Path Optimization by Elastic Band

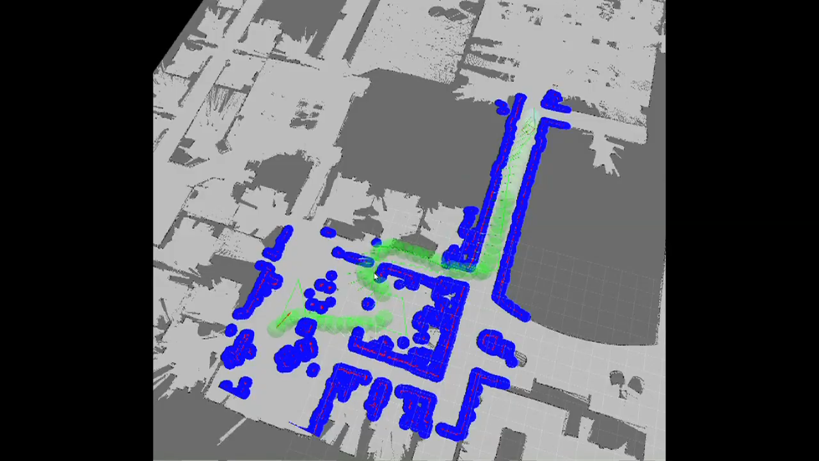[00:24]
Elastic bands allow to optimize a global plan locally,
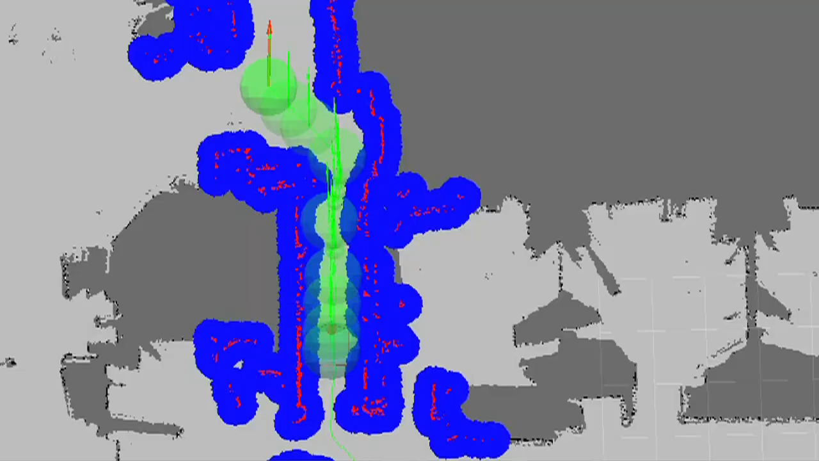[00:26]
minimizing the length of the path and keeping it away from obstacles. While at the same time taking into account moving obstacles.
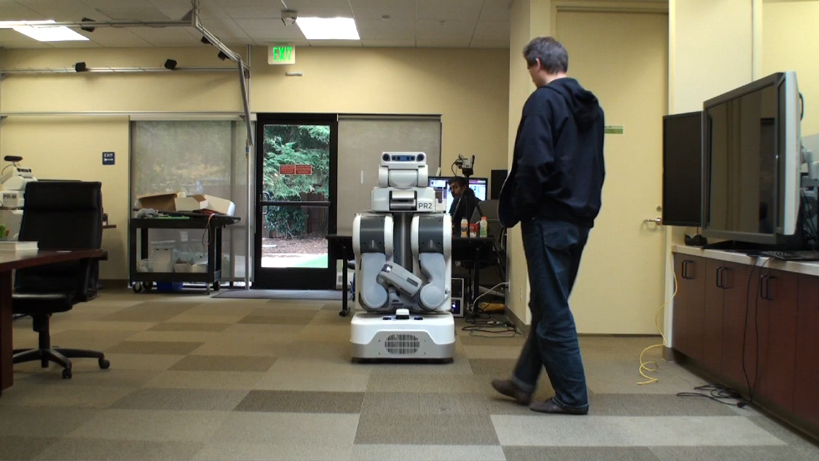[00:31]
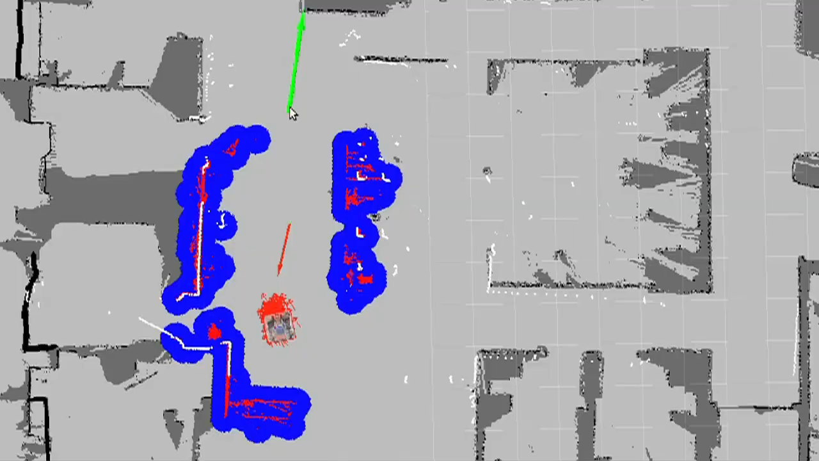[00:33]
One main advantage of elastic bands is that they optimize a plan incrementally.
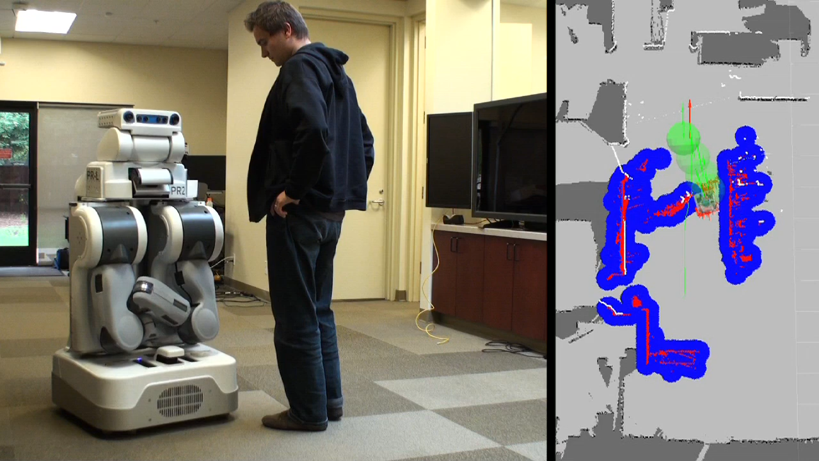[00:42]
While computational burden at every step stays small.
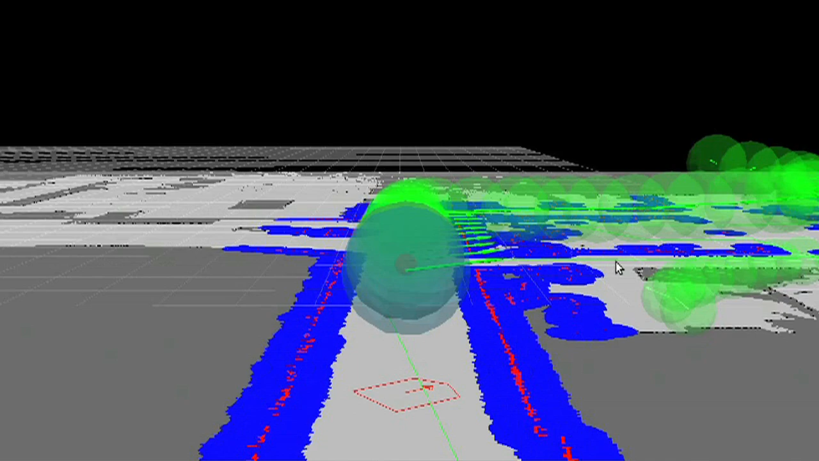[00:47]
The elastic band approach as proposed by Katip is mainly composed of two steps.
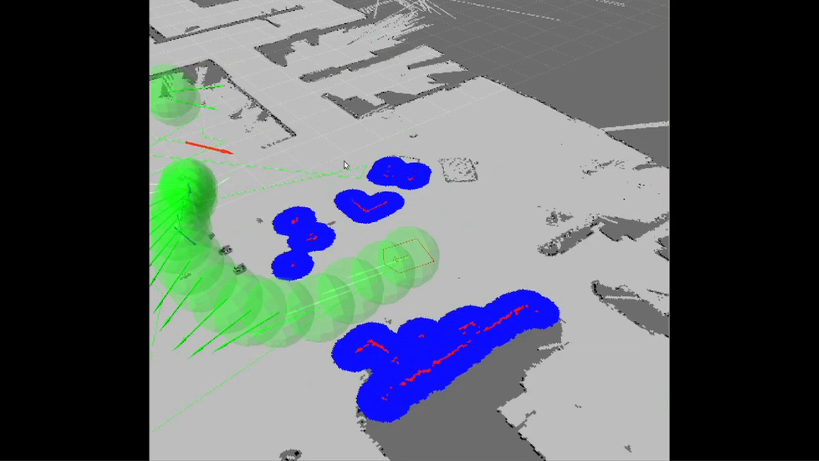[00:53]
The band refinement step and the optimization step. During band refinement we remove unnecessary bubbles to
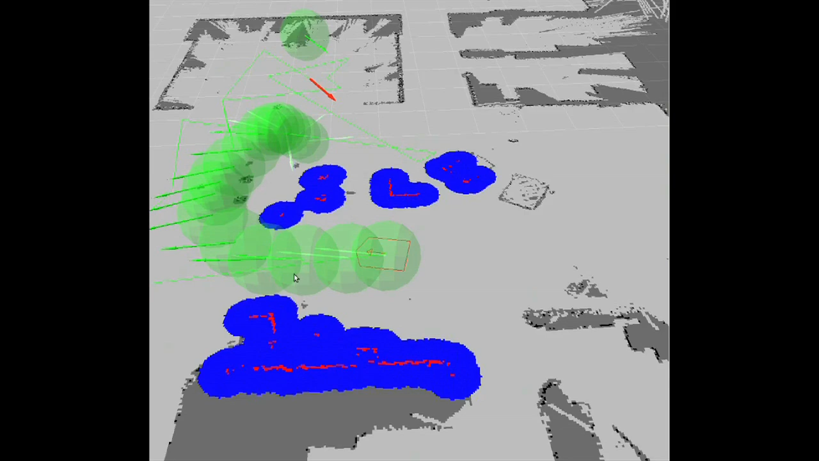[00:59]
reduce computational burden and try to fill gaps in the band.
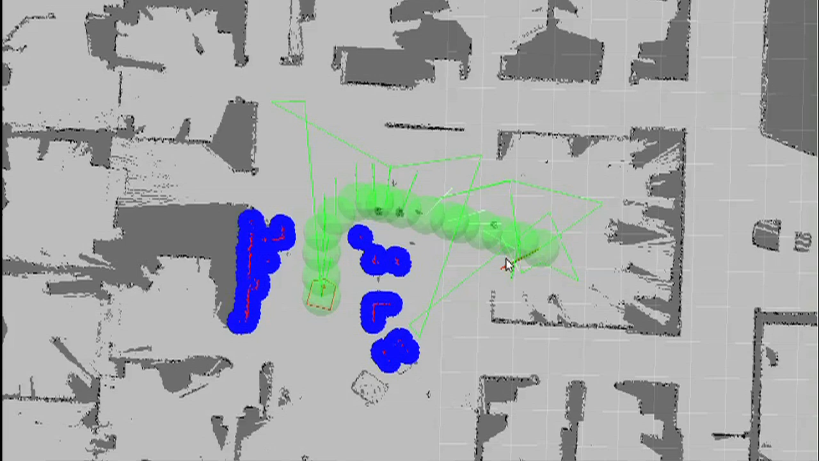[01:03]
During the optimization step we calculate internal and external forces and try to modify the positions of the bubbles.
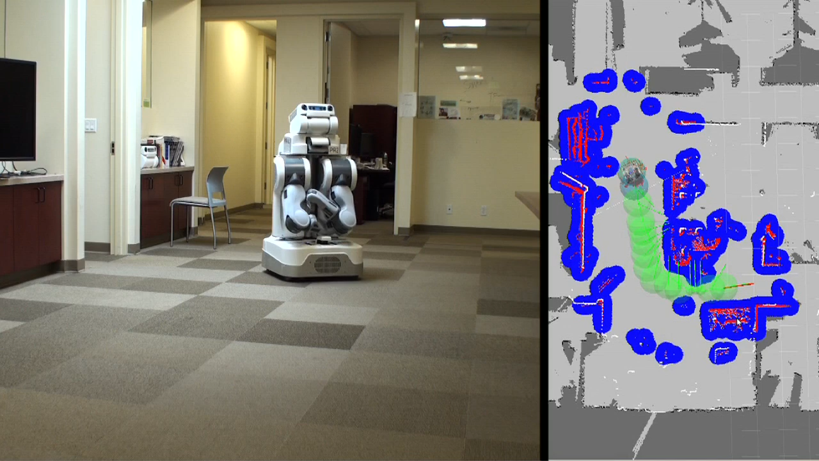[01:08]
The resultant modified local path is then input to a local path follower.
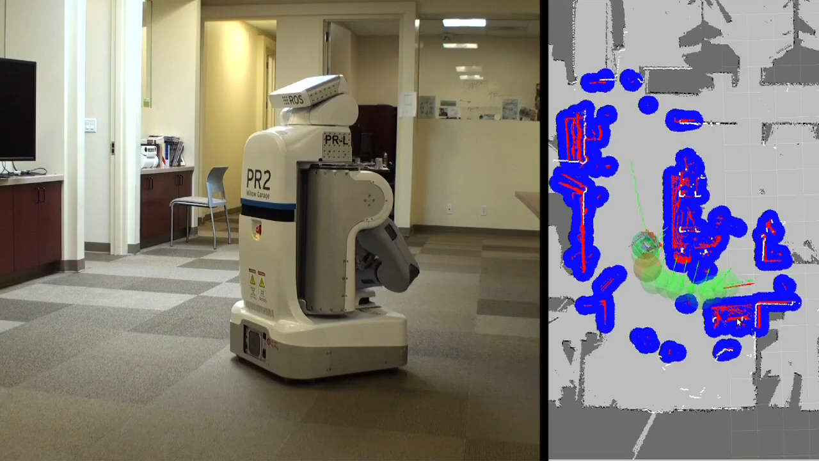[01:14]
Which calculates the intersection point between the sequence of lines connecting bubble centers and the circumference of the bubble around the robot.
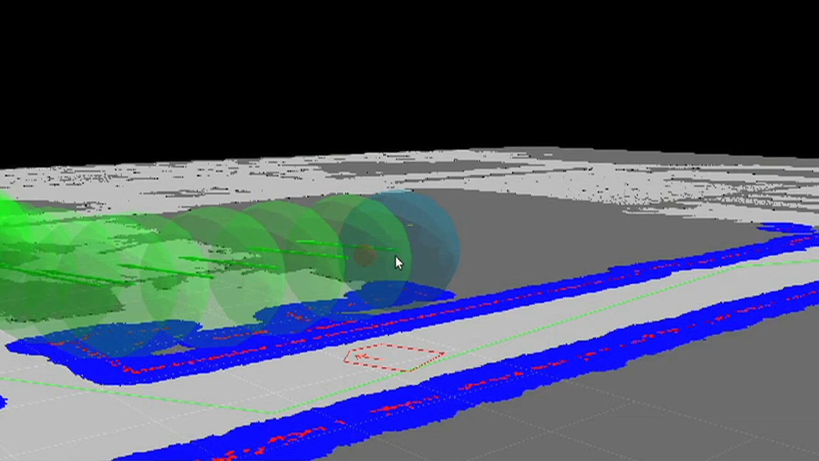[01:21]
The path follower scales velocity with bubble size and